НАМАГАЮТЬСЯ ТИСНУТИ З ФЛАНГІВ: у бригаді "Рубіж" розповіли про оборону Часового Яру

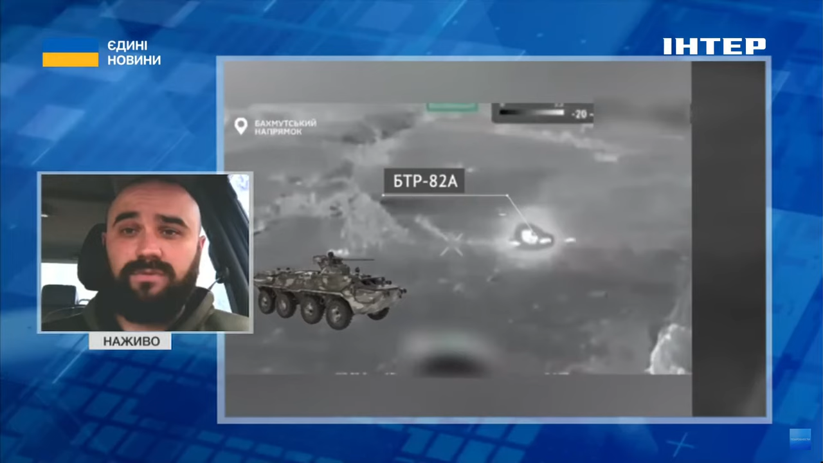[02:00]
Великими підрозділями вони дану розвідку боєм, так сказати, не проводять. Вони це проводять дрібними штурмовими групами, але вони являються постійними.
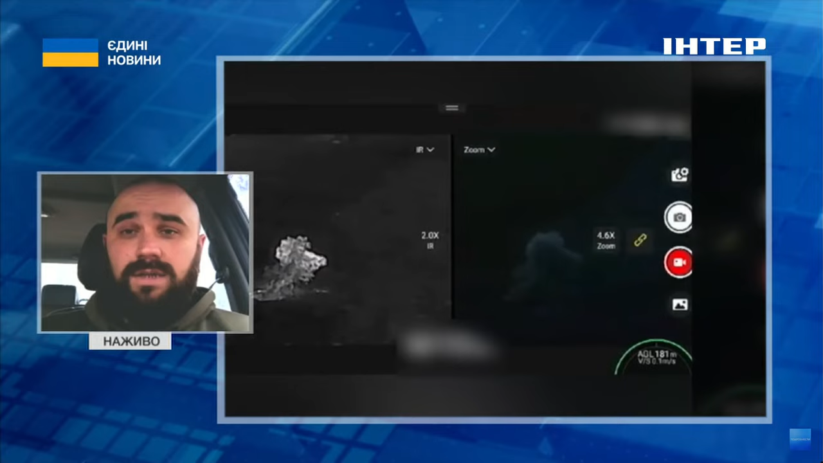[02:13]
І саме тому їхня чисельна перевага на цих напрямках є доволі суттєвою. Противник не рахується, насправді, своїми втратами. Їхня основна мета – це знайти слабкі місця в нашій обороні. І для цього вони застосовують велику кількість живої сили. Все це супроводжується обстрілами для того, щоб їхнє штурмове м'ясо могло виконувати свою безпосередню задачу. А це захопити місто Часів'яр. І обійти з флангів – це одна із їхніх фішок.